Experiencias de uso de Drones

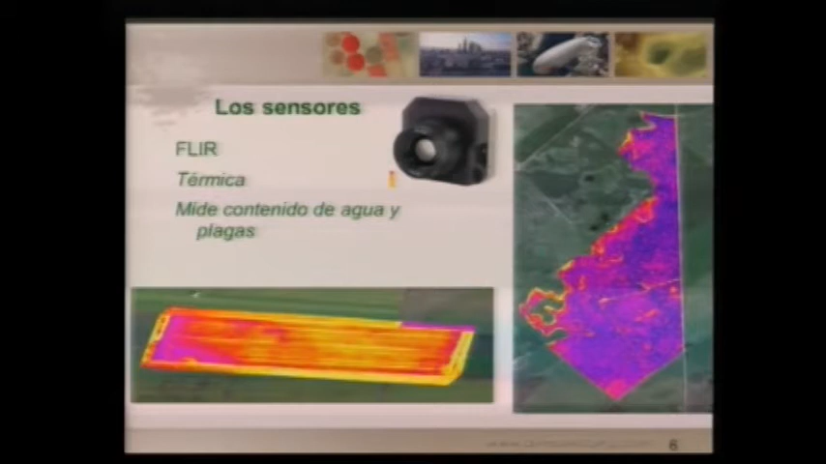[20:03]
Sin calibrar, o sea, ¿qué significa? Volar y solo con esa información vamos a poder ver varias diferencias en el campo